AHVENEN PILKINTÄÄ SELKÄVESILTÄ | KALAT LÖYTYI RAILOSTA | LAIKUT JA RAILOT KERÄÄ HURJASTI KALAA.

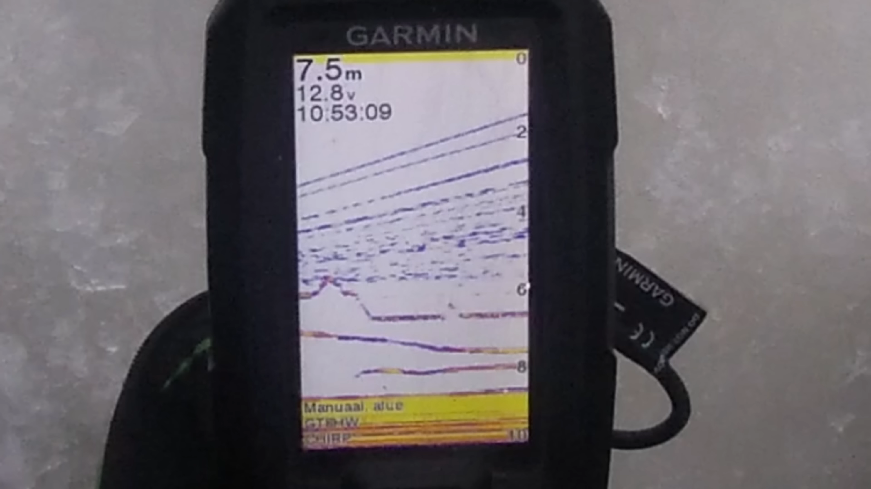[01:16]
On screen: depth 7.5 m
Kelepaa kummallekaan. No en tiedä. Ottaisiko nyt? Otti. Tää on sen verran pieni, että
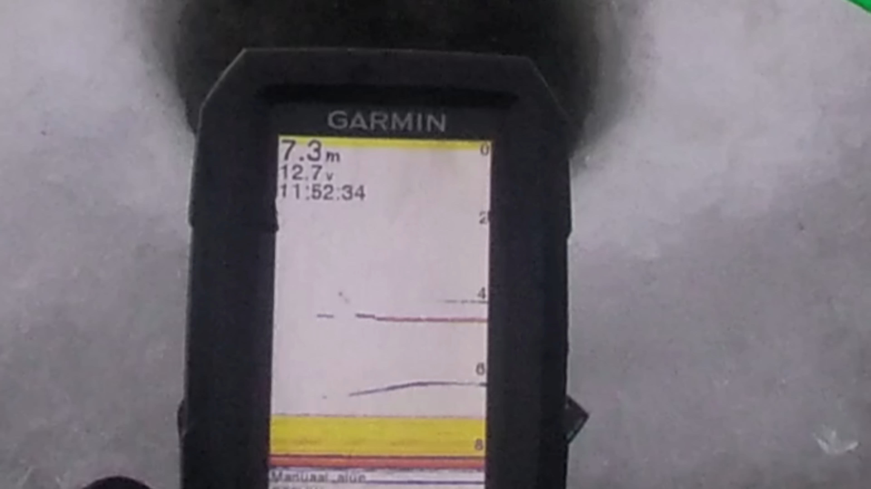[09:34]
On screen: depth 7.3 m
Ja vähän on semmoista passiivisen puolesta. On puolipäivä kellokin, niin se... Nyt sieltä yrittää yksi tulla.
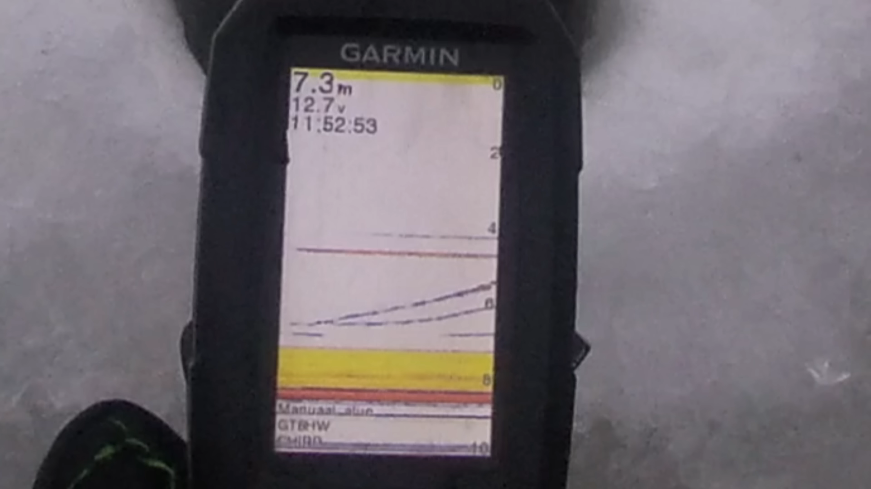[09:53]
On screen: depth 7.3 m
Tää voisi olla vähän parempi. Onkin. Joo.